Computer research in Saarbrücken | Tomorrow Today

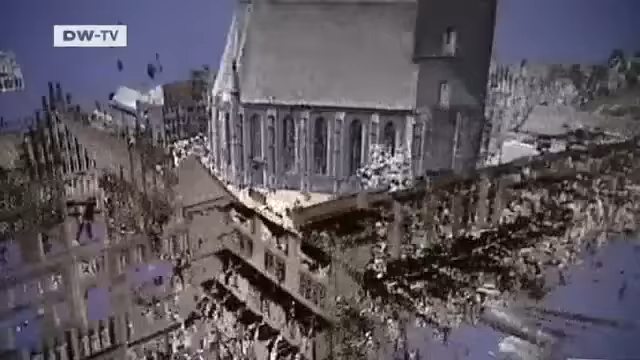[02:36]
But Michael Vant's program enables it to process all the scanned data in real time.